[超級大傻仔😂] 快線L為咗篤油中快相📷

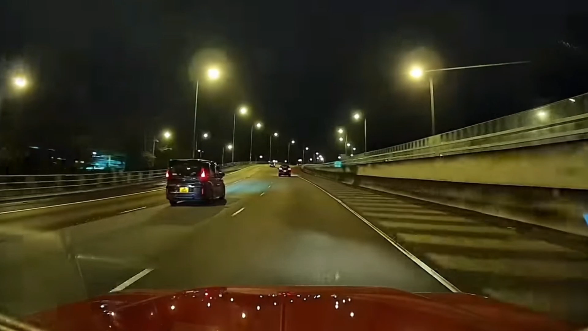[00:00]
咁喺马路上咧，有一啲驾驶者咧系好中意霸住条快线嚟行嘅。咁咧就例如片中嘅呢一位驾驶者咧，咁啊根据片主所讲啦，咁啊佢嘅速度只系90几嘅啫，但系呢条吐朗港公路咧就应该行100嘅，即系最高速度。咁所以咧，其实佢车速唔够快咧，应该就靠住慢线啊，或者系第二条线嚟行会好啲嘅。咁啊，但系佢又唔理啦，霸住。